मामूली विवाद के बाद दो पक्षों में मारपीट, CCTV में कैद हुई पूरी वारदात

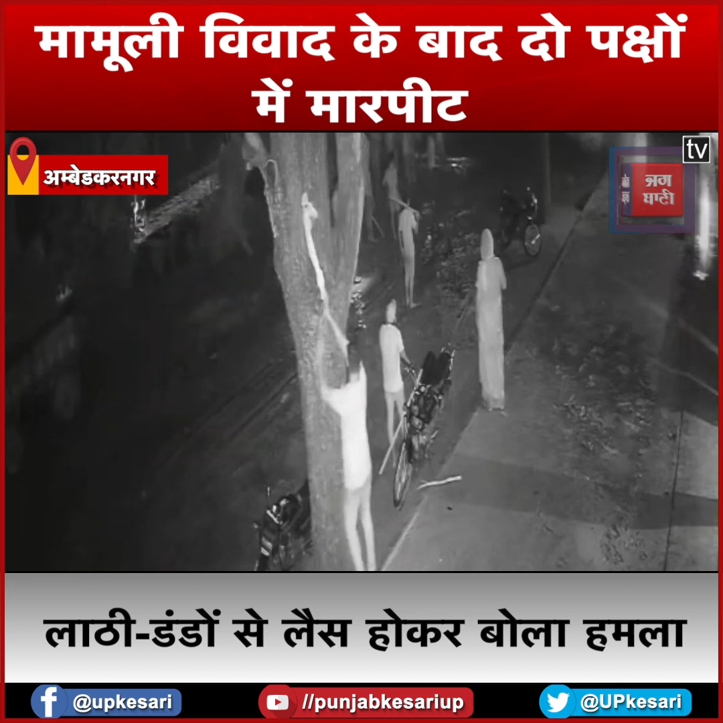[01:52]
मामला अकबरपुर कोतवाली शेत्र के चंदेली काउं का है जहां दो पक्षों के बीच मामली कहा सुनी हो गई जिसके बाद एक पक्ष के आधा दर्जन लोग लाठी डंडे से लेस होकर पहुँच गए और गाली गलोज करनी शुरू कर दी इतने से भी मन नहीं भड़ने पर मकान माली को लाठी डंडो से पीटने लगे इस दौरान